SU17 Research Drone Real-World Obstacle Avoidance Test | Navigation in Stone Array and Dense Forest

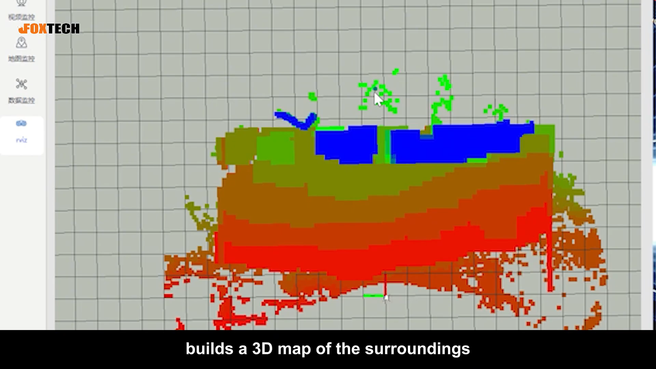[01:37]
builds a 3D map of the surroundings, and autonomously plans its flight path.
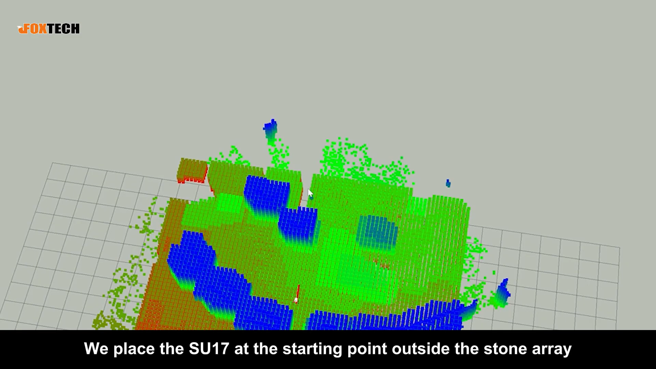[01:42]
We place the SU-17 at the starting point outside the stone array, set a waypoint between the stone structures, and place the final target point within the array.
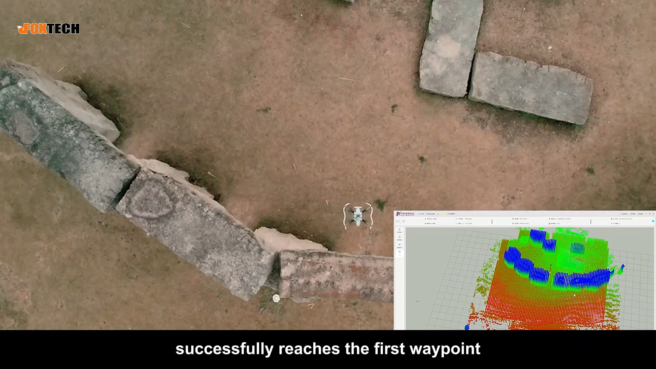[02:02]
After reaching the first waypoint, it starts planning for the second target point.
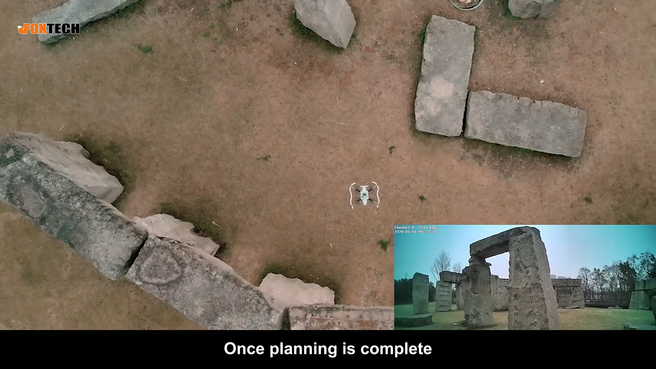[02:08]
Once planning is complete, the SU-17 begins its autonomous flight to the target.
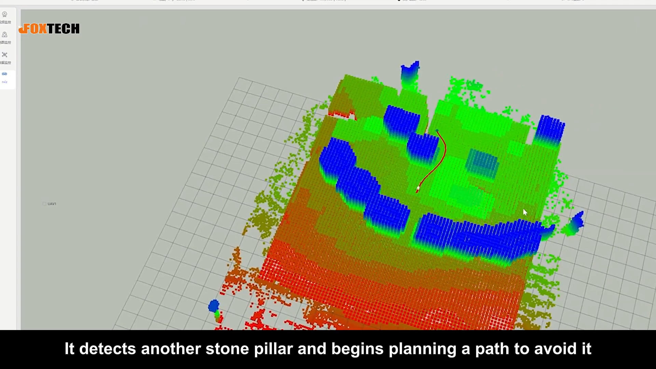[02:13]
It detects another stone pillar and begins planning a path to avoid it. The SU-17 chooses to fly around the right side of the pillar.
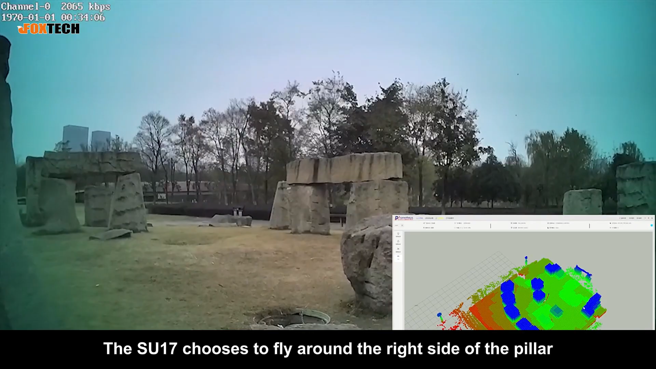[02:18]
Great! The SU-17 has once again successfully reached the destination.
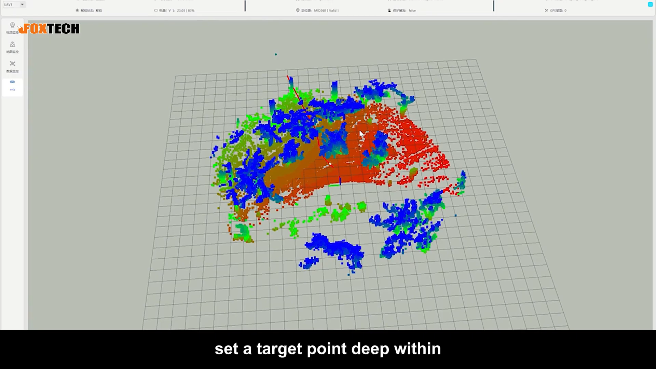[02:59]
The drone takes off, and we switch to off-board mode via the remote controller.
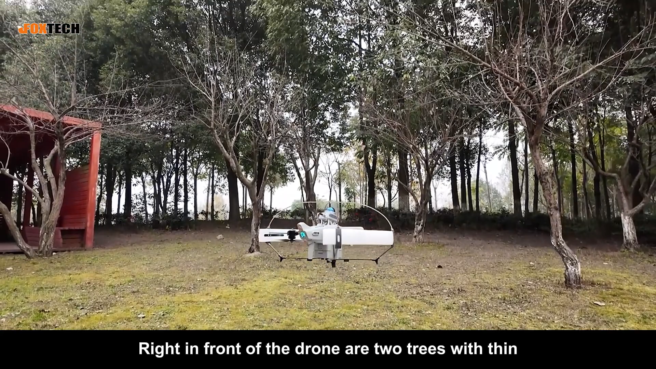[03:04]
Right in front of the drone are two trees with thin, branchy structures and no leaves.
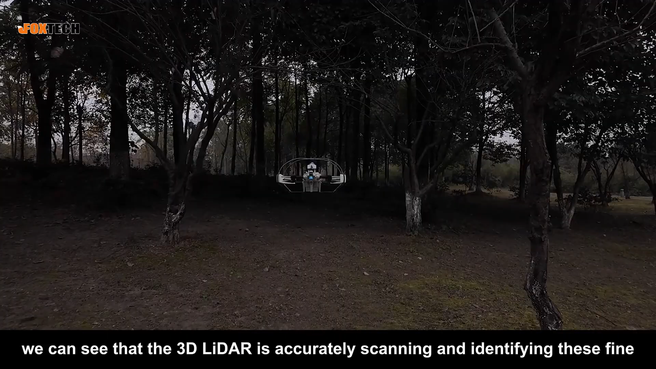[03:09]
From the ground station, we can see that the 3D LIDAR is accurately scanning and identifying these fine, densely packed obstacles.
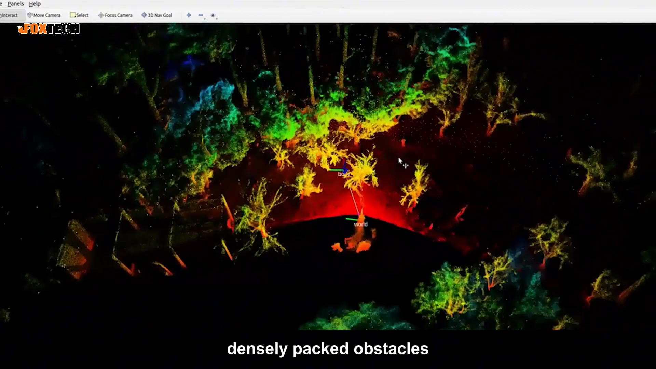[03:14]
The drone begins planning a route through a lower space between the two trees.